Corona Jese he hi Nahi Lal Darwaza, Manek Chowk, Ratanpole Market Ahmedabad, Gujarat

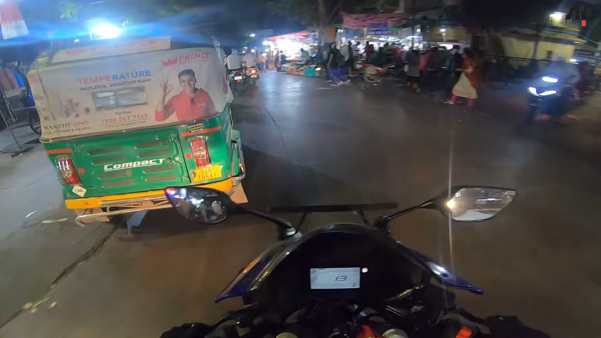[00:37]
क बहार से भी देखते हो तो प्लीज आईए देखिए ये
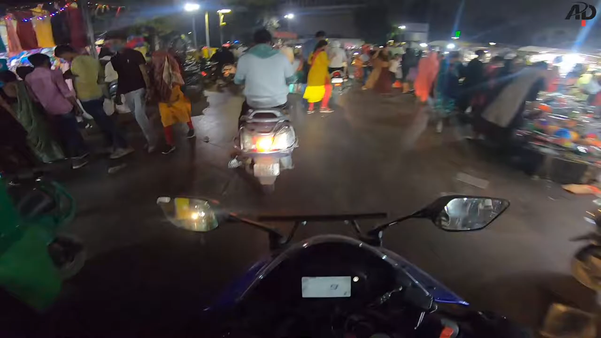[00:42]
मार्केट यहां पर बहुती सस्ता सस्ता सामान मिल जाता है आपको आपको
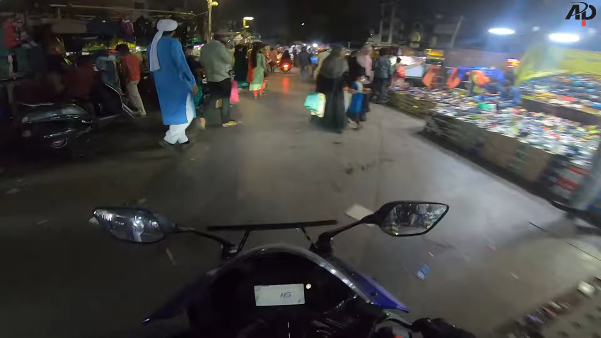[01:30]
कि तोड़ा बहुत आपको बचके रहना पाड़ेगा है इन चोरो चोरी तो सोब ज्गा पे रहती ही है
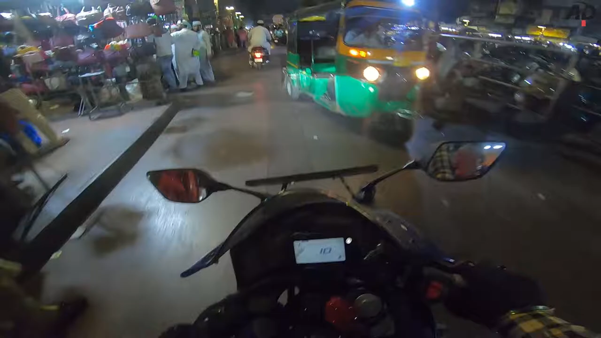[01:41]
कि को पीछ आपकेट्स मिलते हैं फौकेट्स मिलते हैं फॉर्स को पर्स बोलते हैं उसको
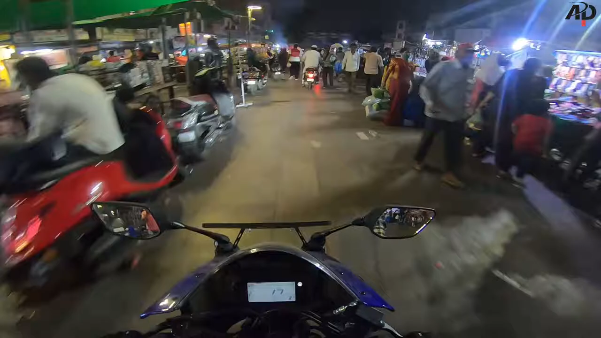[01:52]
कि यहां पर नॉनवेच का भी बहुत ही बड़ा मार्केट है बहुत ही
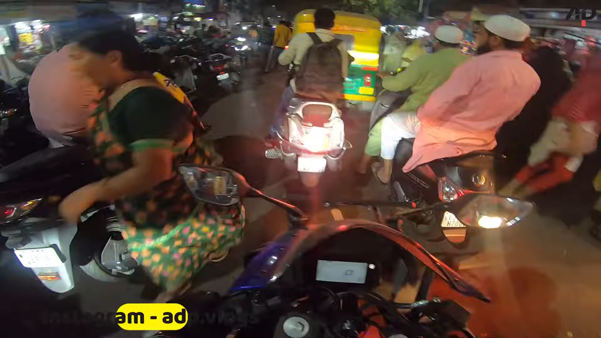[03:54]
और सिल्वर की आइटम खरीदने के लिए बहुत ही फेमस है तो दो
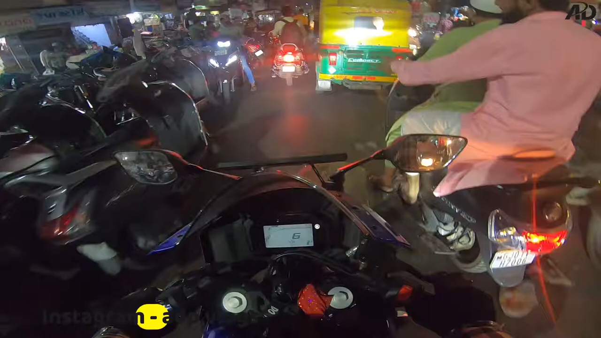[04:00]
मार्केट लगते हैं मॉर्निंग में अलग होता है सामके साथ बजे के बाद अलग होता है